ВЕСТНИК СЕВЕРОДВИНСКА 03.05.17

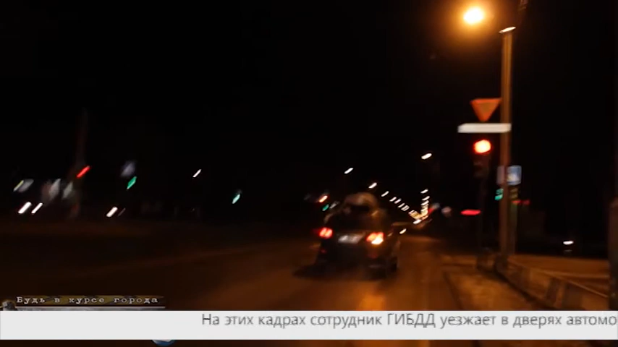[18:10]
На Ломоносово в Северодвинске полицейские остановили подозрительного водителя.
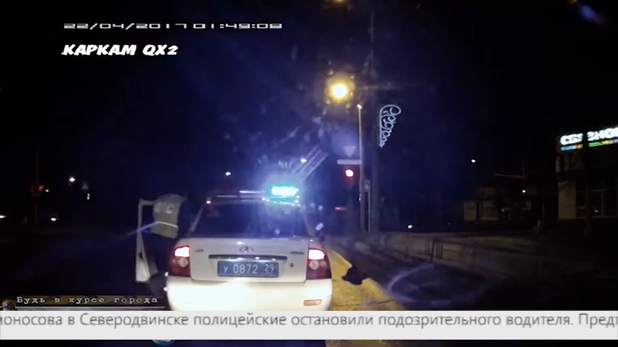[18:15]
Предположительно, в состоянии алкогольного опьянения рулевой попытался скрыться. Возле Ломоносова 57, его задержали. Водителю назначен административный арест на 10 суток.